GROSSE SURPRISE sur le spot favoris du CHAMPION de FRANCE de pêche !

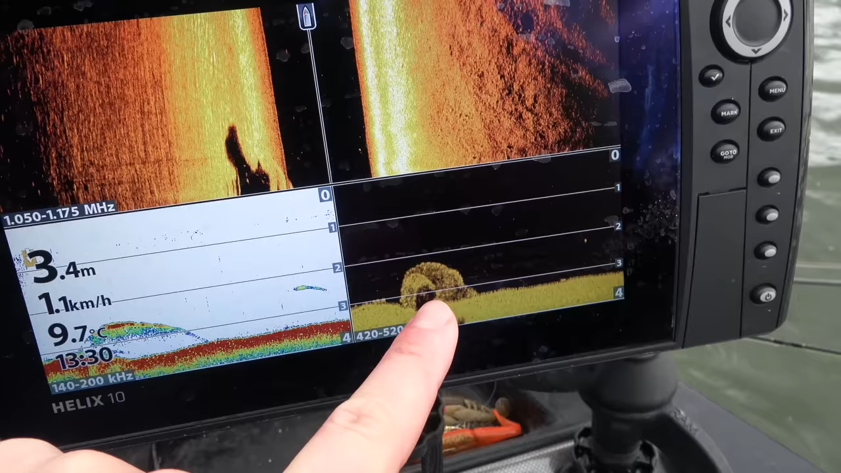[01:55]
On screen: depth 3.4 m, water 9.7°C, speed 1.1 km/h
Sur des structures, sur des fosses ou autres.
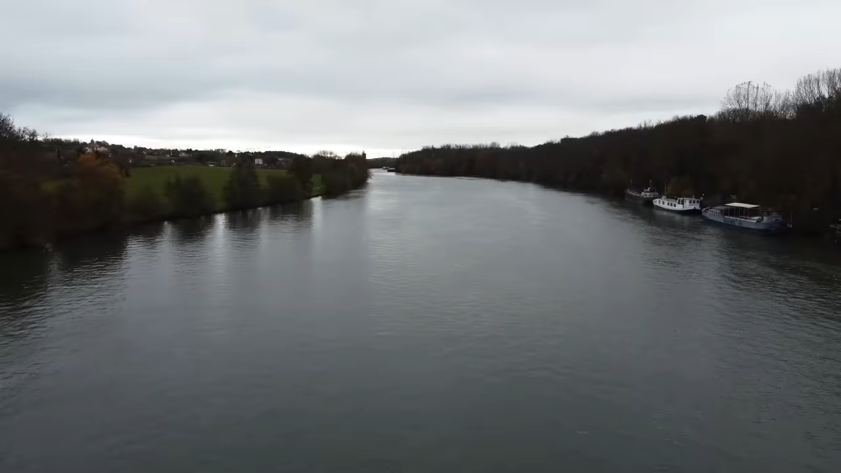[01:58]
Et puis ensuite, pourquoi pas rentrer après pour aller chercher sur des autres spots vraiment bien aménagés pour le brochet.
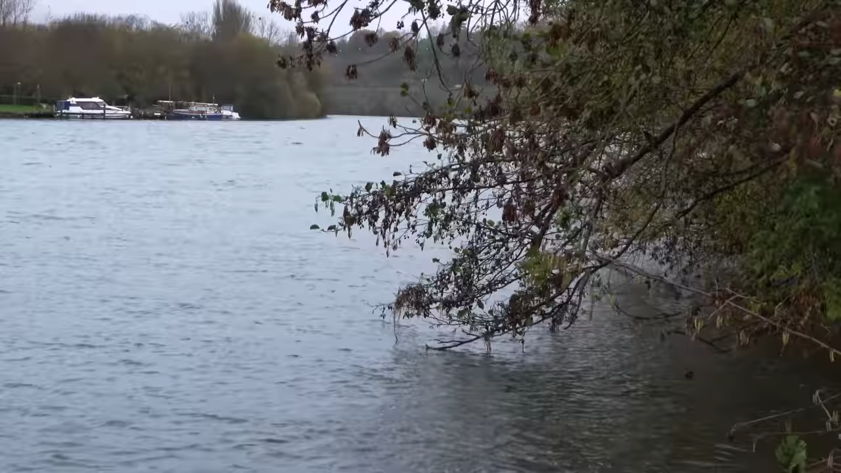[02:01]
Ok. Donc on verra ce que. En fonction des résultats, on va s'adapter. C'est probablement comme ça que tu es champion de France. C'est parce que tu as su t'adapter en pêchant dans le sud. Pêchons dans le nord. Faut être bon partout. Bah allez, c'est parti, on vous amène sur l'eau.
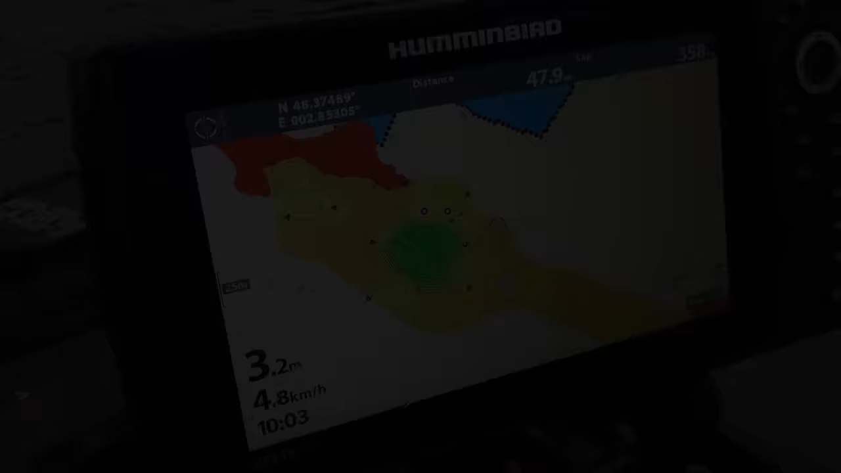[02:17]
On screen: depth 3.2 m, speed 4.8 km/h
Donc spot numéro 1, donc on est en pleine Seine et on peut voir que ici la zone verte, c'est un trou plus profond.
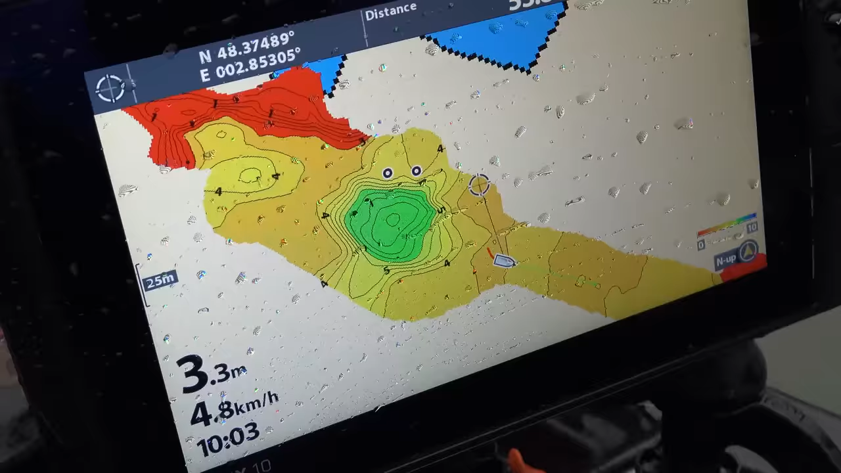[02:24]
On screen: depth 3.3 m, speed 4.8 km/h
Et donc on va pêcher cette zone plus profonde en espérant que les poissons s'y trouvent.
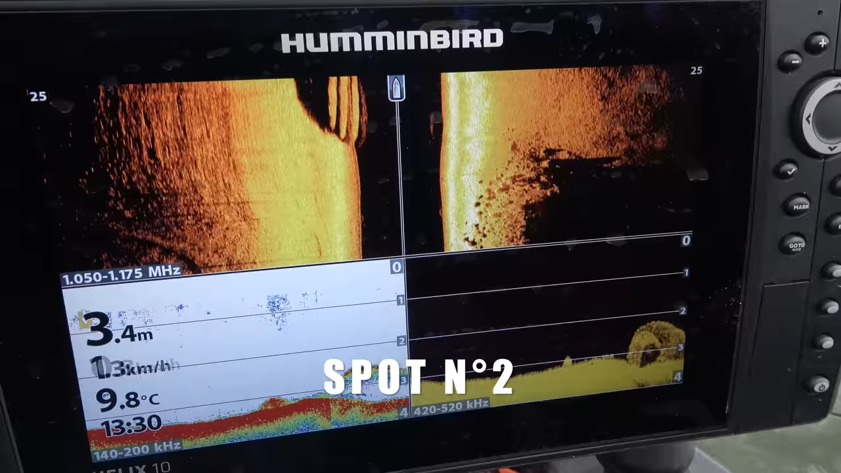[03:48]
On screen: depth 3.4 m, water 9.8°C
Alors vous pouvez un peu voir la situation ici sur l'écosondeur. Nous avons 3,5 mètres de fond a priori. Et en fait, on a une structure, vous voyez ici, on la voit bien là et là.
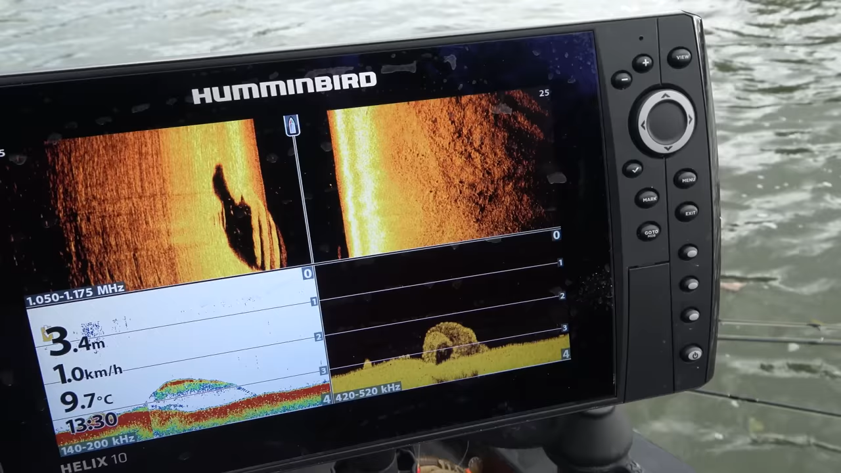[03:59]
On screen: depth 3.4 m, water 9.7°C, speed 1.0 km/h
On est sur une structure et en fait, on pêche autour de la structure. Donc ça, ce que vous voyez là, c'est pas un poisson, hein.
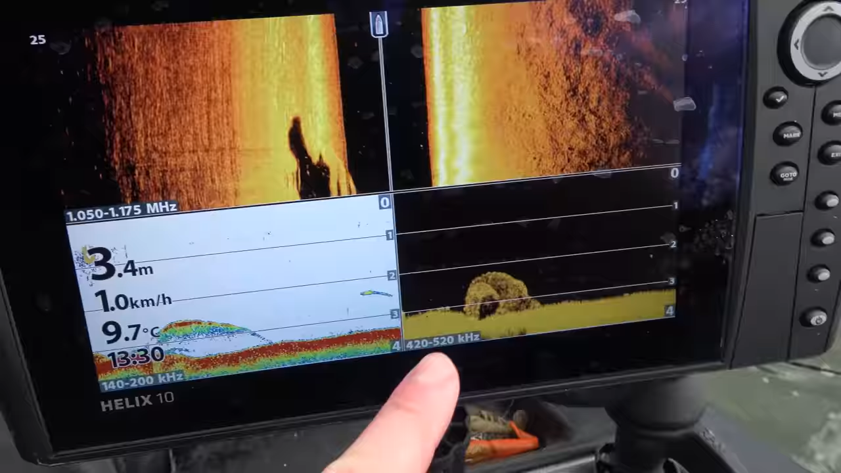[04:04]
On screen: depth 3.4 m, water 9.7°C, speed 1.0 km/h
C'est la structure qui est là, on la voit mieux.
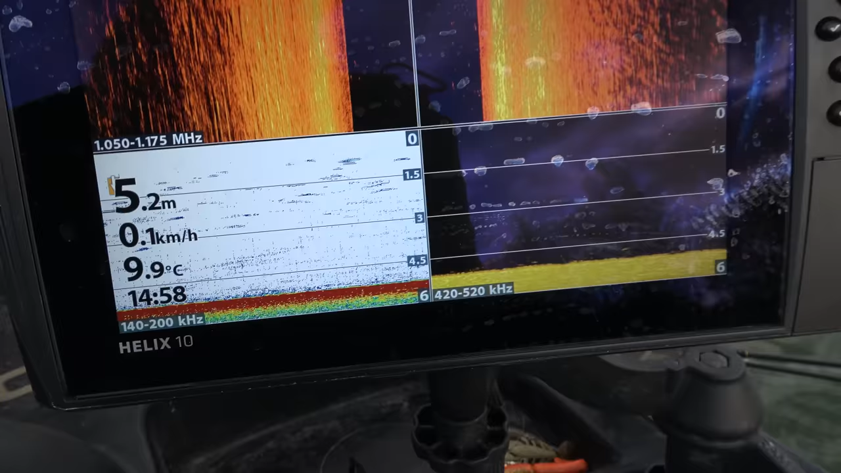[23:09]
On screen: depth 5.2 m, water 9.9°C
On a 5 mètres de fond, on a une sortie de canal, là. On ne sait pas, on essaye.